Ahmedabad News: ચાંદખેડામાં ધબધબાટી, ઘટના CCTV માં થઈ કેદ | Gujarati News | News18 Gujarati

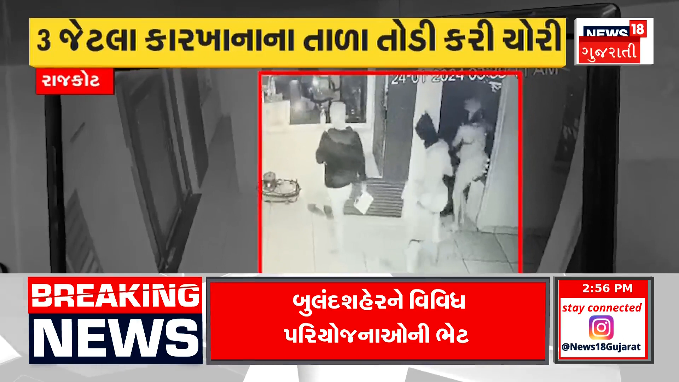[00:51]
वधुनी रोकर नी चोरी कर्यानों अंदाच छे थोराडा पोलिस से CCTV फुटे जाधारे तपास शरू करी छे अन्य समाचानी वाद करी तो गिर्सोमनातना वडोद्रा डोडिया गामे सीहे कर्यों शिकार मौडी रात्रे गामना चोक मा सीहें आताफेरा मारी ने पशन